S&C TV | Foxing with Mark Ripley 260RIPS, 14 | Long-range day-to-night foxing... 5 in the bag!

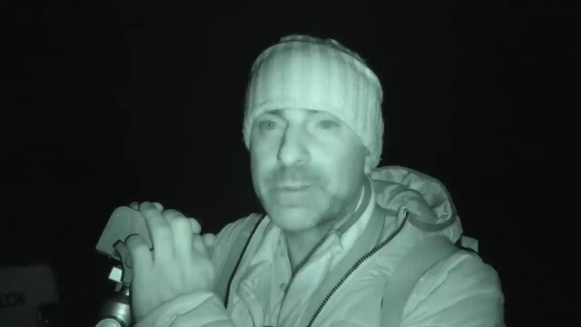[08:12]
So I've got the trusty 223 with me this evening. You'll notice I've got the InfiRay TH50 thermal rifle scope set on there.
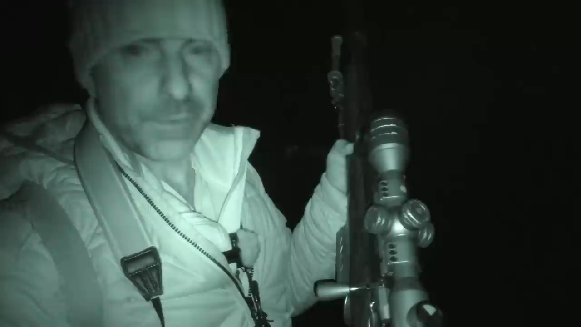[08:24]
Lovely bit of kit that.
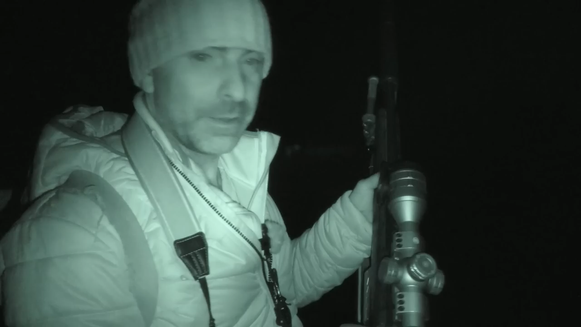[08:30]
So yeah, gonna be completely covert.
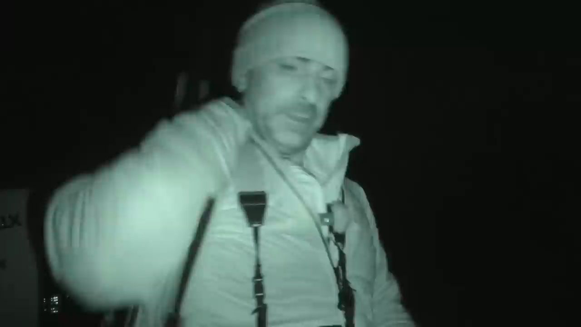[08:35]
Also got the Accolade Pro 2 thermal binoculars too, so.
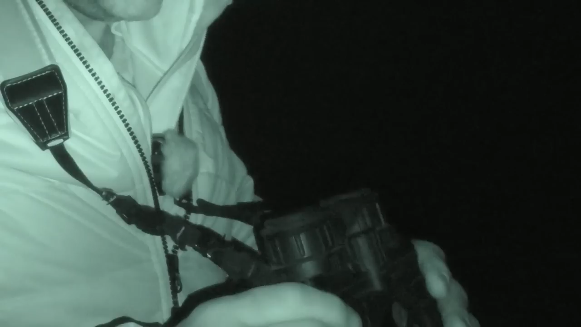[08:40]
Right.
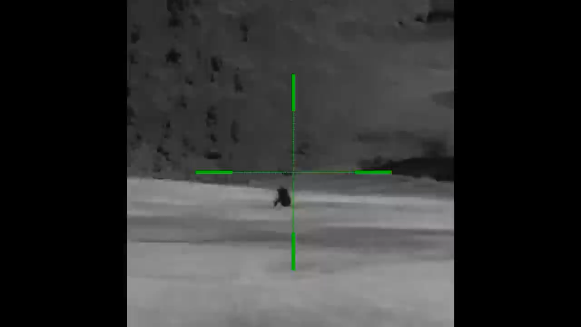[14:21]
Perfect, that was like a textbook. So I've just got the cooler going, and I see one come in from the right hand side, and he was cutting across, and I quickly jumped over to the rifle scope, got all set up, and when I looked through I couldn't see him again, and then I just give it another quick squeak on the cooler, and
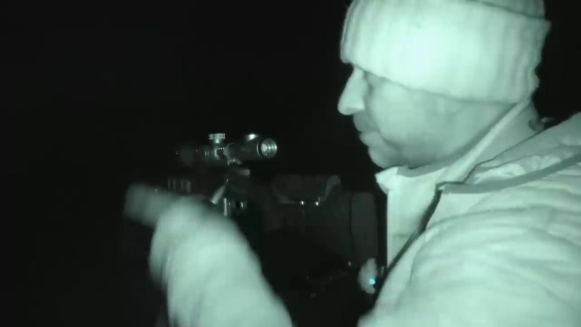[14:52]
I see him coming up from the bottom of the course. So I think what happened is he ran in and he's got kind of like lost his bearings as to where he was going. Anyway, he came trotting up the course, and I muted the cooler, and he got to about, I don't know, 110 yards, something like that.
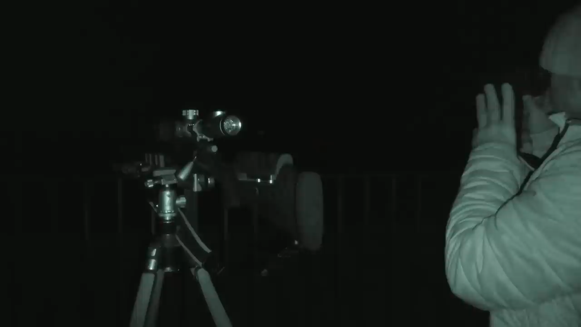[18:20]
Just try having a little squeak, see if I can pull something in. There we go. Okay. Yeah, that's a fox.
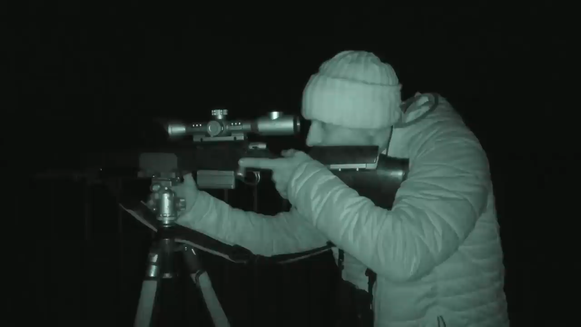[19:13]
Just waiting for him to go side on.
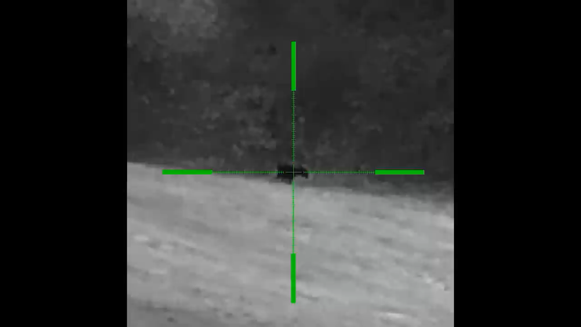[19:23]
Happy with that. Well, he was just milling around over there by that hedgerow there. Just nosing about.
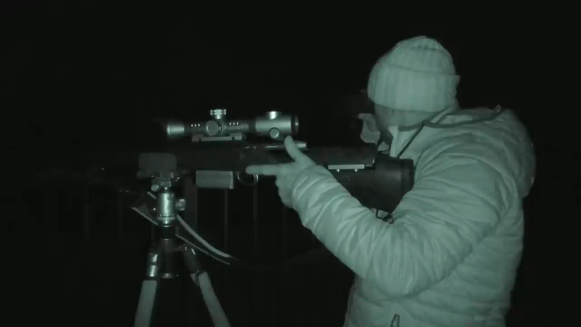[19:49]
Didn't look particularly big. He's got another one now. A little bit further, but he's still well within range, though.
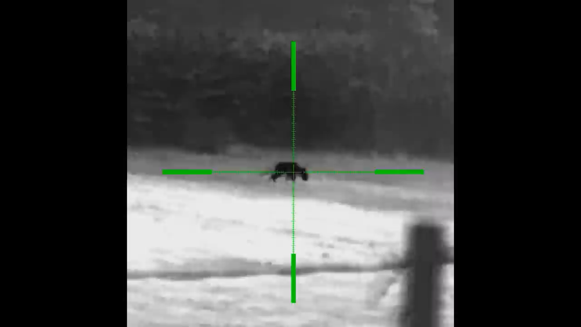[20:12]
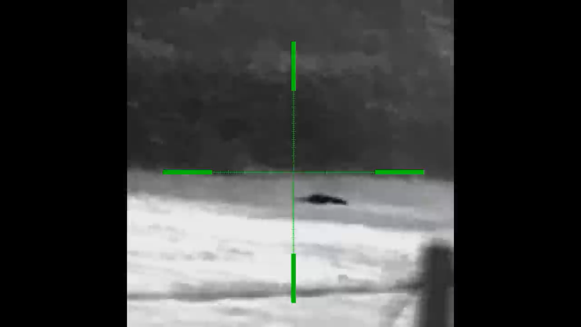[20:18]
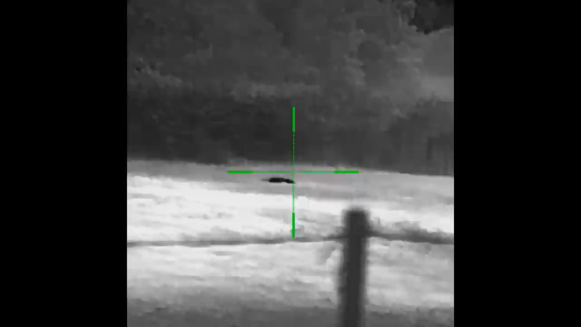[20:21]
That was two in about 30 seconds, if that. I believe that. I think they must be youngsters. There must be a earth or something on that hedgerow, I reckon.